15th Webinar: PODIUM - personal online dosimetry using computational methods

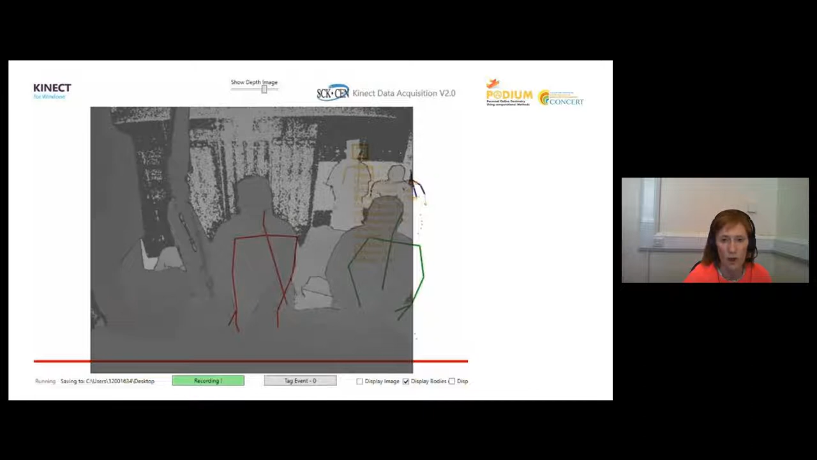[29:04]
So I'll just hopefully be able to show you a video, which is really short, just what it looks like when you're running the Connect camera in the room and what you can see. So you can just see, again, hopefully you can see the sort of skeleton tracking that took place.
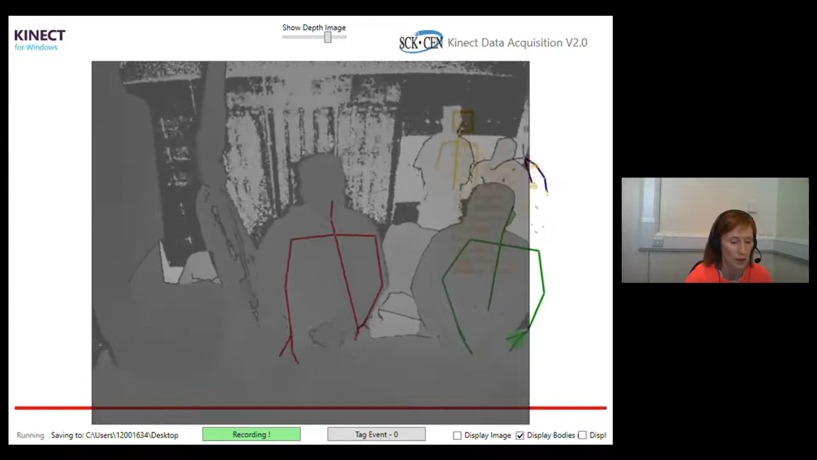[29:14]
So the tracking is picking up four members of staff that are in the room there.
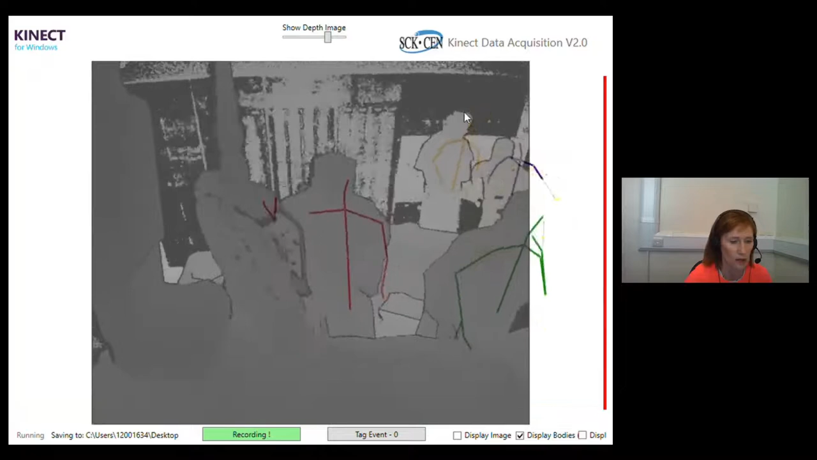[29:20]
There can be quite a lot of people in the room. Again, when there's teaching taking place and different things. So that's the sort of image that you would see from, just go back to my slides.